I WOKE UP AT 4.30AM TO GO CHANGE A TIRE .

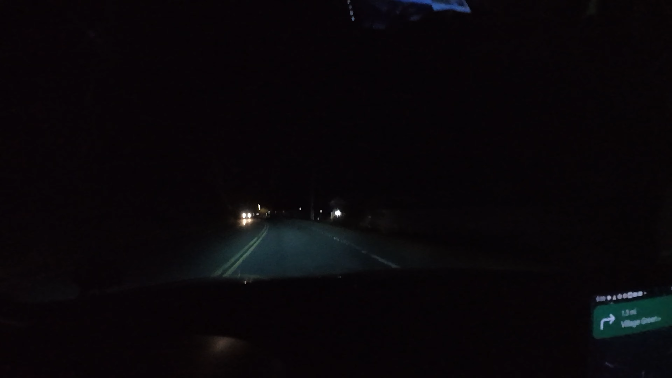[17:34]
Esto es campo, mira. Fíjate, mira, ahora se ve un poco de luz. Y hay un par de cajitos.
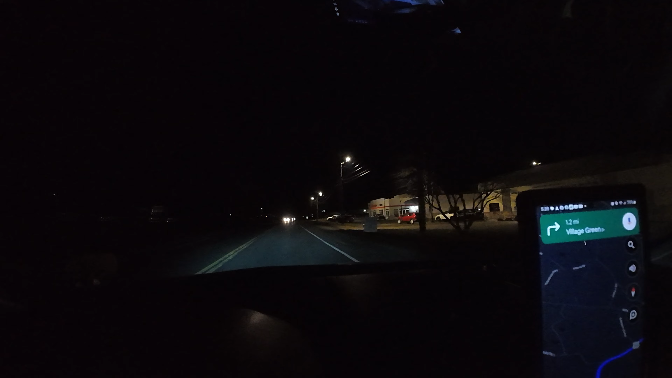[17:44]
Pero, mi pana, esto está oscuro, oscuro, oscuro. Mira para allá. Diantre. Lo que hizo, mira.